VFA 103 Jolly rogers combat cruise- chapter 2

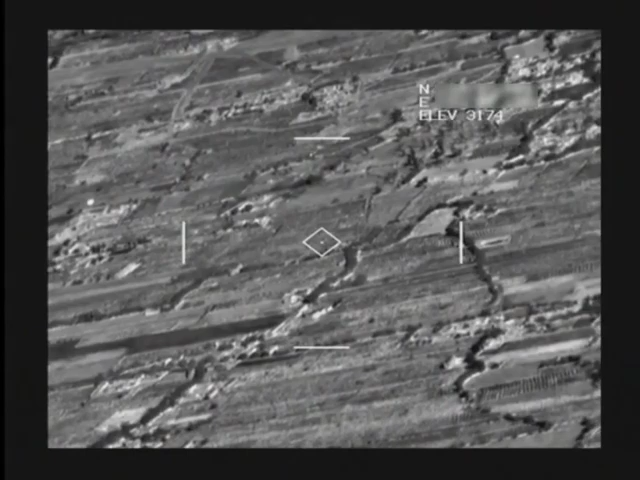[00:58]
Bender, good bombs, good bombs. Bender 6. Hey, that was a shack on my primary target. Bender 6.